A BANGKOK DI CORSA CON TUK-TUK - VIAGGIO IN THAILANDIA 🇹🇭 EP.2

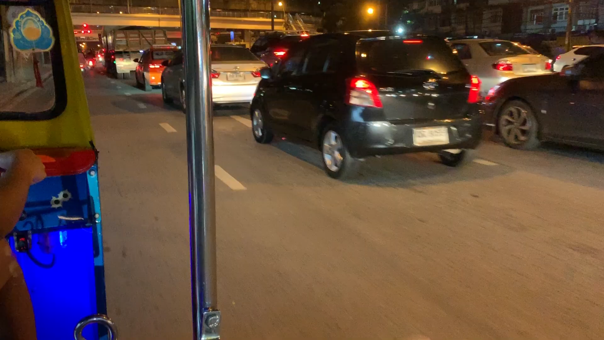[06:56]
Da notare il traffico di Bangkok sabato sera.
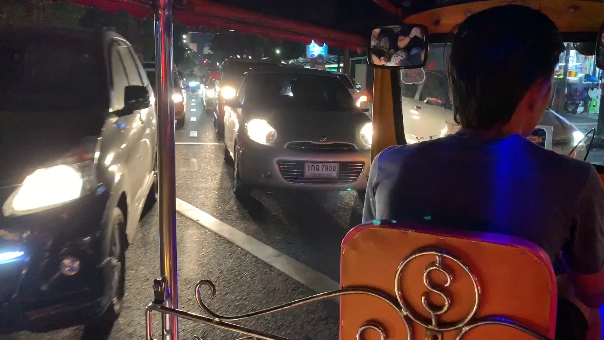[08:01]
E ci infiliamo in mezzo a tutto questo Patong di casino.